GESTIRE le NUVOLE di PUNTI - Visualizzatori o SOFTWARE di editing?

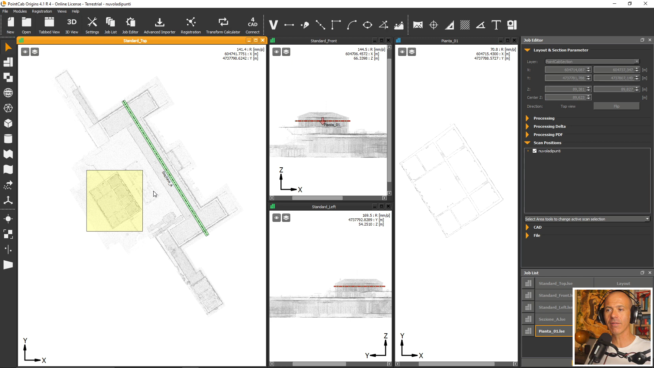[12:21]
la spacca in tre viste e poi ti dà la possibilità attraverso una serie di strumenti di ricavarti in pochissimo tempo, con pochi clic,
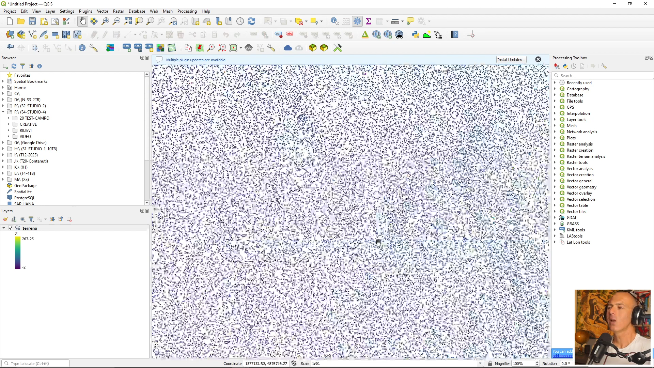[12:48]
Potresti portare le nuvole di punti anche in ambiti tradizionalmente 2D?
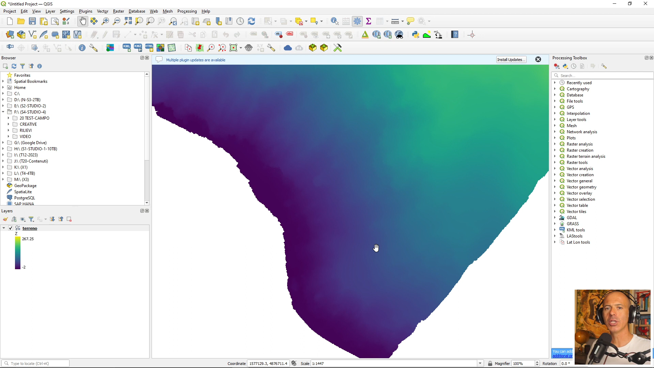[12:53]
Se sei pratica o pratico dei software GIS o CAD, le nuvole di punti adesso vengono implementate anche all'interno dei GIS e dei CAD. Io utilizzo QGIS come software GIS, so che Global Mapper, ArcGIS, sono tutti software che stanno andando abbastanza verso la direzione di abbracciare le nuvole di punti perché di fatto sono molto famose e se ne parla parecchio e vengono prodotte tanto
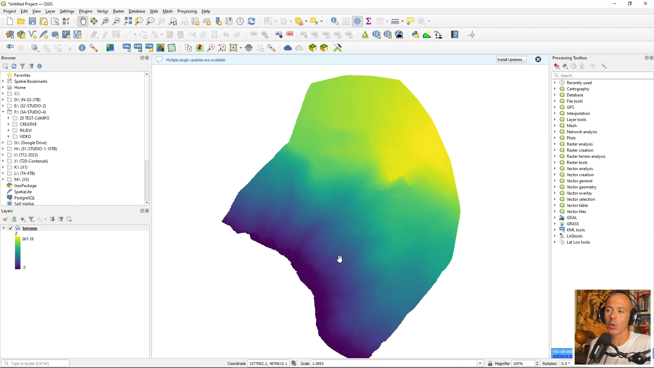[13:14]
in quest'ultimo periodo e quindi anche loro ti danno la possibilità di importare le informazioni puntuali,
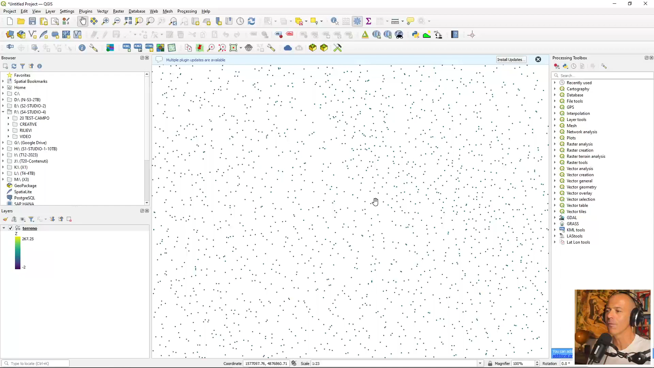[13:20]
con dei limiti secondo me. Se vuoi mettere mano a una nuvola di punti perché ci devi attivamente lavorare sopra, il mio pensiero è quello di orientarti verso un software che sia pensato e nato per le nuvole di punti,
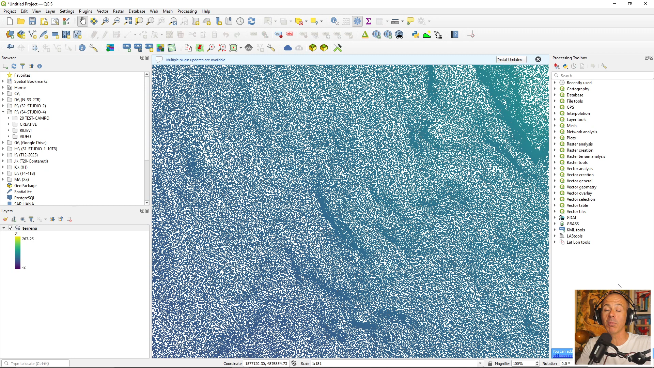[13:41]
con un orientamento specifico tipo quello che ti ho fatto vedere prima, PointCab Origins per l'edilizia e l'architettura, ma comunque che sia nato per gestire una nuvola di punti. Tra tutti i software che ci sono,
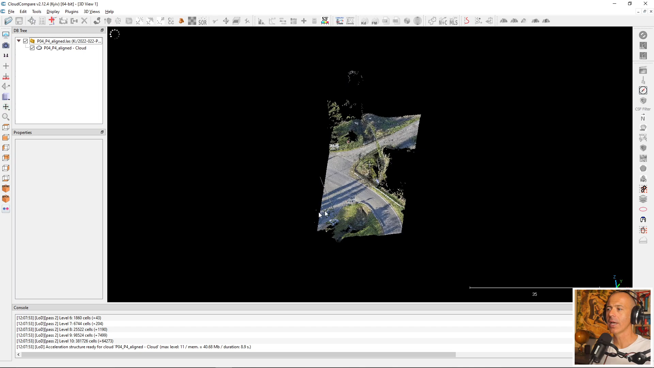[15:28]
Cloud Compare è un software che prende al suo interno nuvole di punti, ma non solo nuvole di punti,
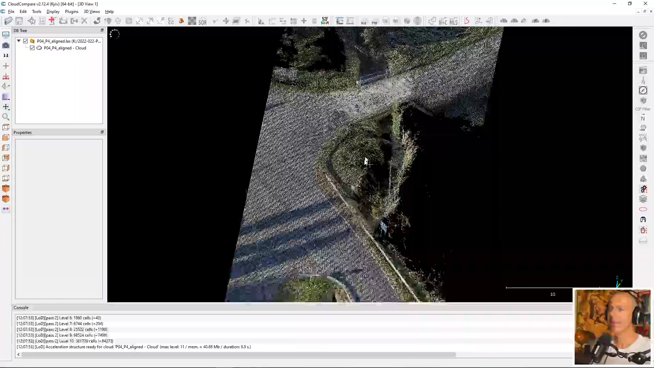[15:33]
tendenzialmente comunque è pensato per gestire i dati tridimensionali, nasce per questo ed è per questo che io ti consiglio di orientarti verso software di questo tipo, perché sono pensati proprio per prendere questi dati al loro interno e gestirli al meglio. ha bisogno di un po' di hardware, tutti questi software hanno bisogno di un po' di hardware, se hai una buona scheda video è meglio, se hai un po' di RAM e di CPU è meglio perché ti permettono un lavoro efficiente,
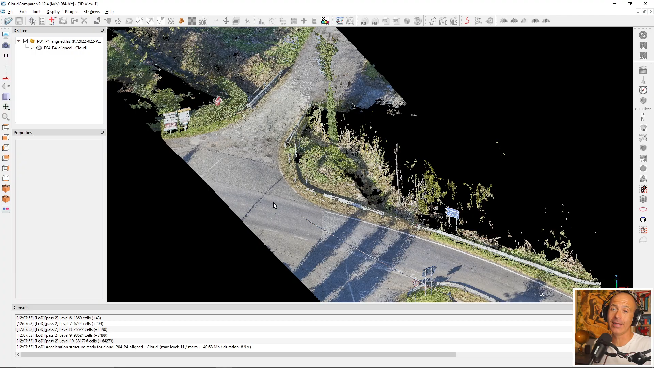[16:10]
quindi a zero non ho, annullano neanche, abbassano i rischi di crashing del sistema e ti permettono di lavorare in maniera più fluida. Questo è un software che come vedi ha tutta una serie di tool,
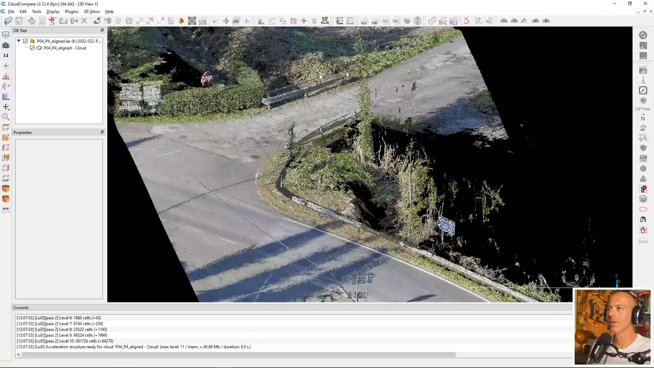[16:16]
di strumenti, di possibilità, di plugin che sono dei corpi di codice che vengono agganciati al cuore principale, che vengono sviluppati dalle altre persone e fanno delle cose specifiche, è un software e quindi ha bisogno di tempo per essere imparato,
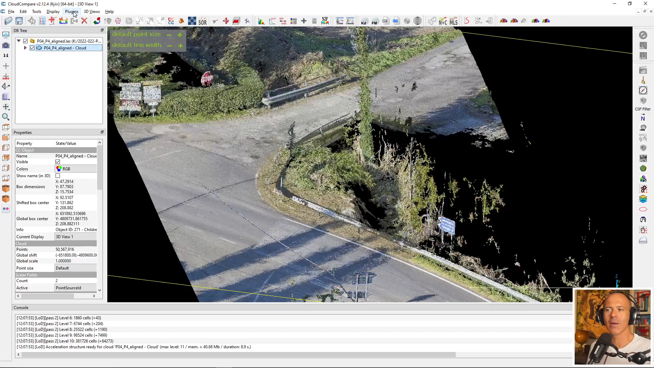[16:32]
ma le potenzialità di una roba del genere rispetto al mondo dei visualizzatori sono infinitamente più grandi.
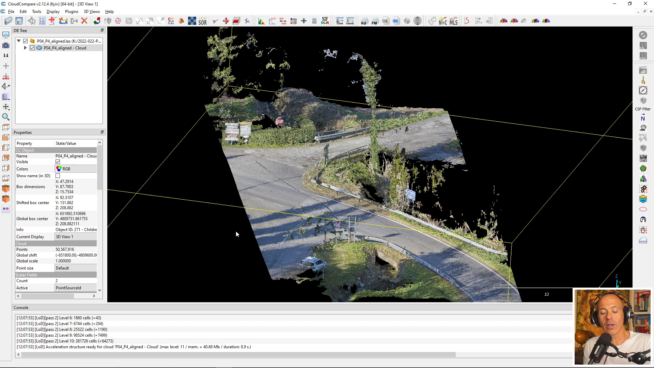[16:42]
Ci sono un po' di video che ho già condiviso che riguardano Cloud Compare, ce ne saranno altri, proprio partendo dal livello base base base lo conosceremo piano piano,